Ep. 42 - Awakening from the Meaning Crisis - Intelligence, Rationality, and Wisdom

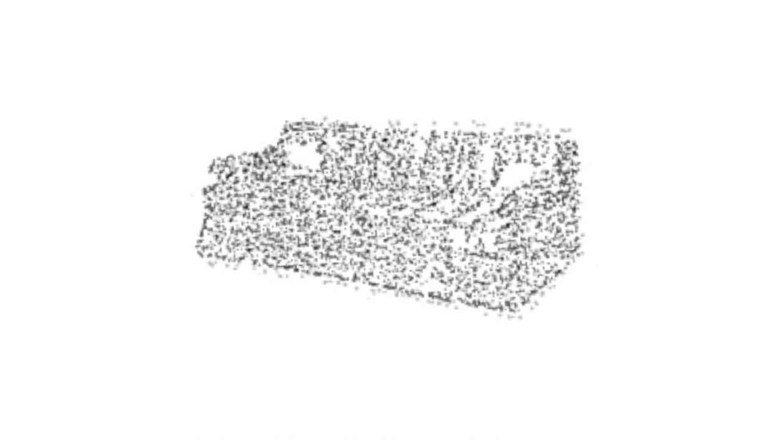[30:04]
Eventually you're able to leap and say, oh, it's going to turn out to be a sofa.